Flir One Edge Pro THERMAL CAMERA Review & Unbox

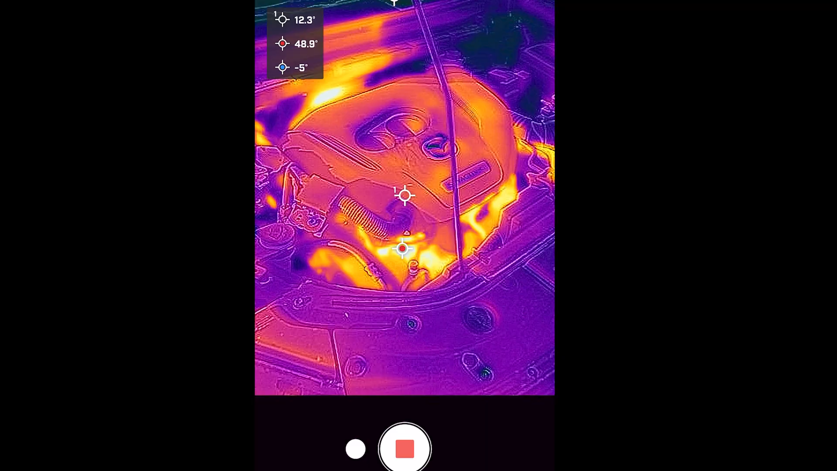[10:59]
Let's see what it looks like if I turn the overlays off.
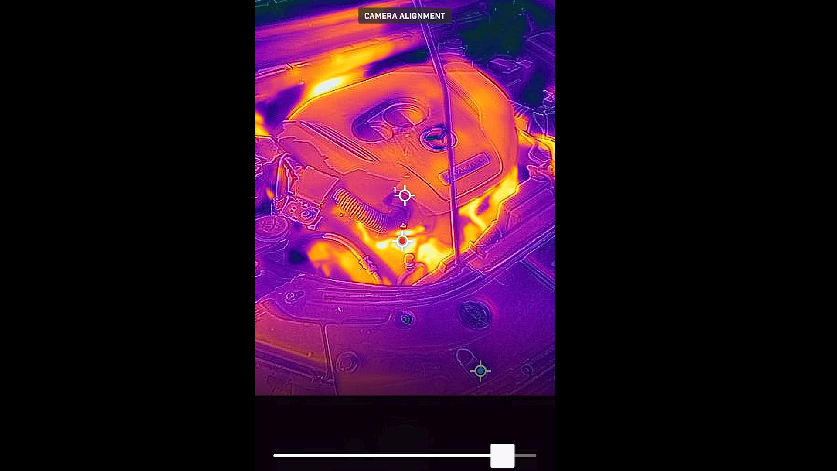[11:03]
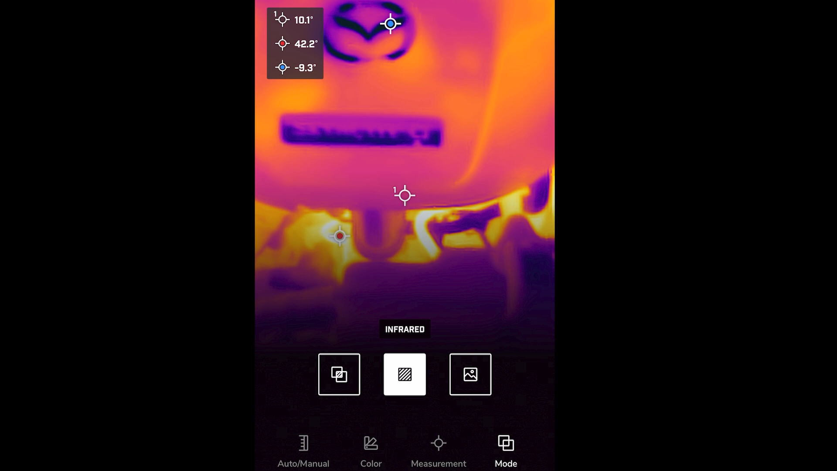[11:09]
Pretty cool. Let's look under the car with this mode. I'll just unclip it.
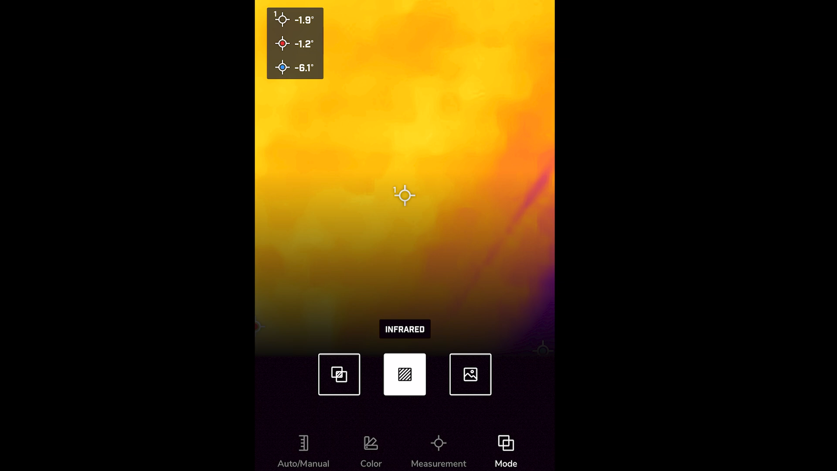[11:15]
Muffler's hot. Exhaust pipe's hot. Catalytic converter's hot.
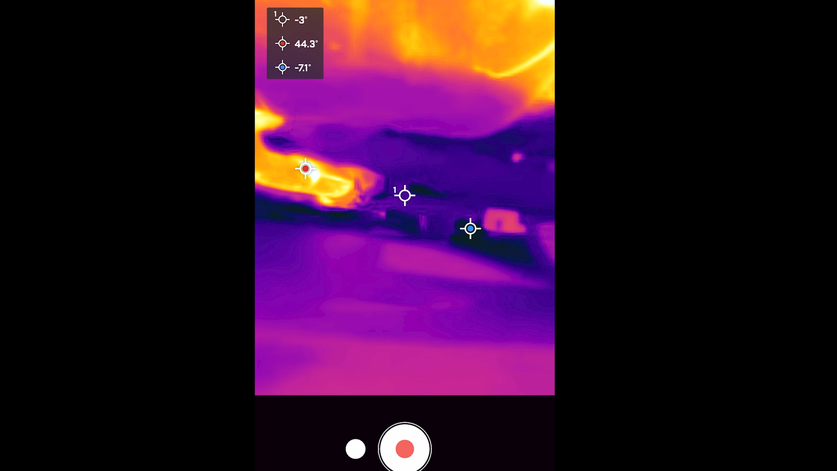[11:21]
Heck yeah. All right,
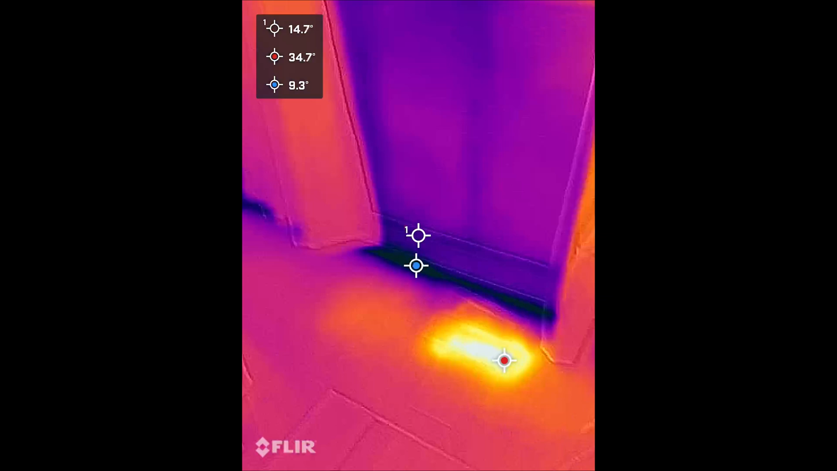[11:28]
and the last thing I want to do is test out my kid's room because I feel like this room always was the most difficult to get warm or cold.
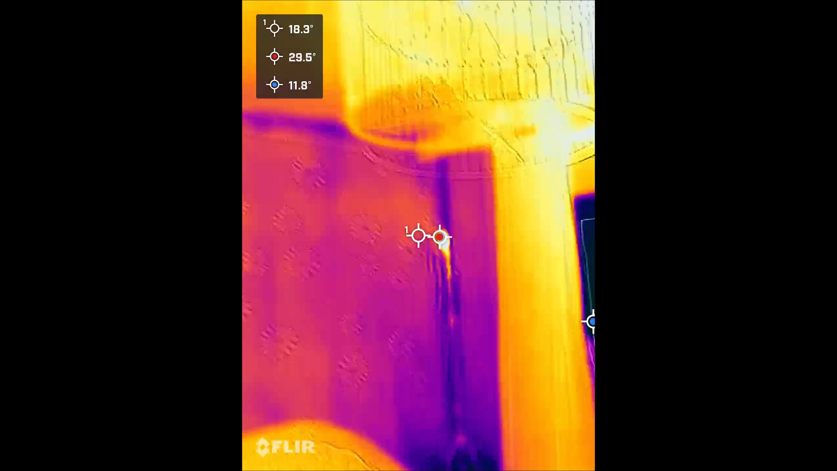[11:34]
Does this mean a lot of heat is leaving through the ceiling?
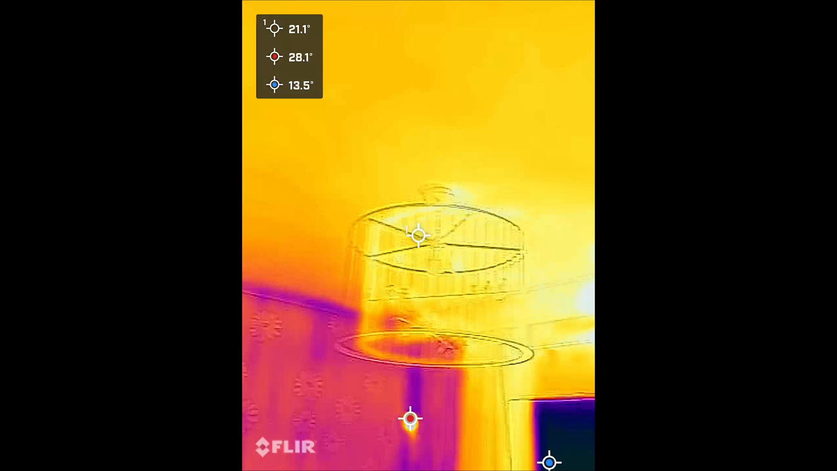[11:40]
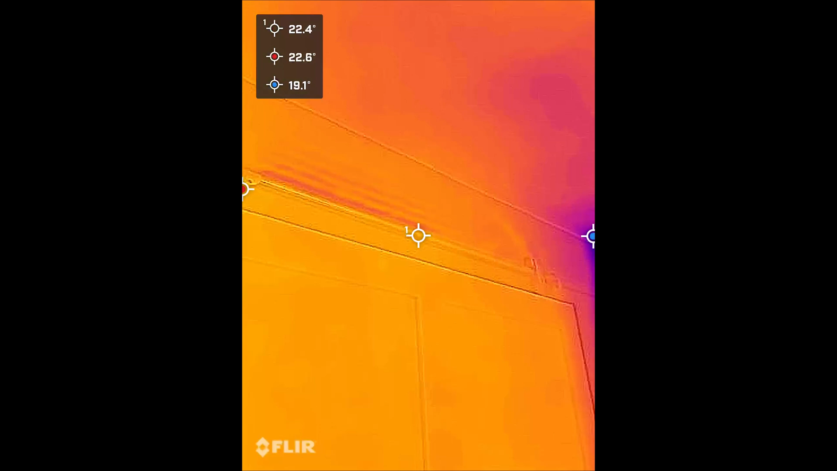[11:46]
I guess I need a proper tech or someone to tell me. Let's line that up nice and close.
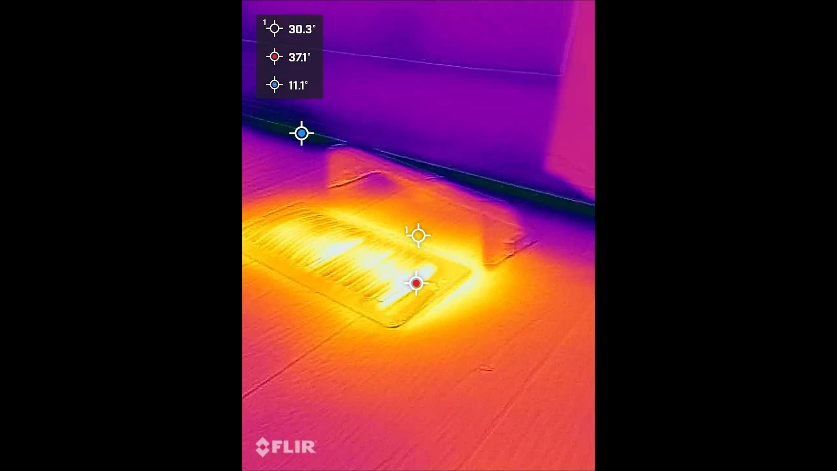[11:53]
And then I always wanted to know if this thing is really good at pushing the air forward or not. So what if I put this here,
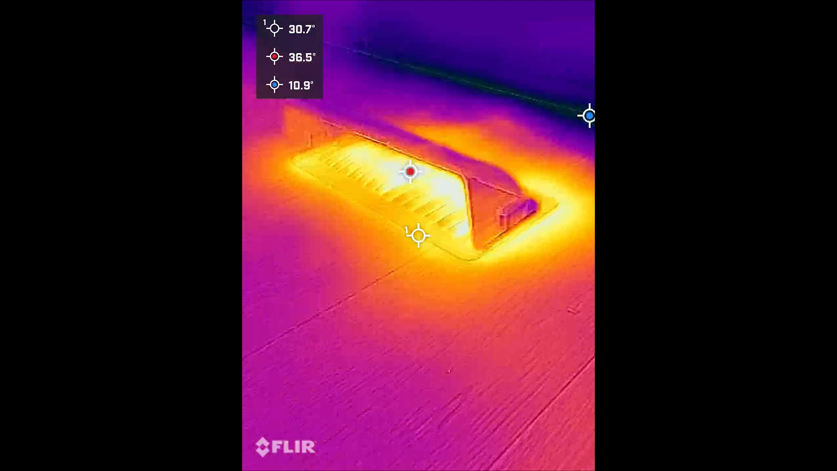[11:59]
does it change the direction of the air? I guess we can't really see it flowing out.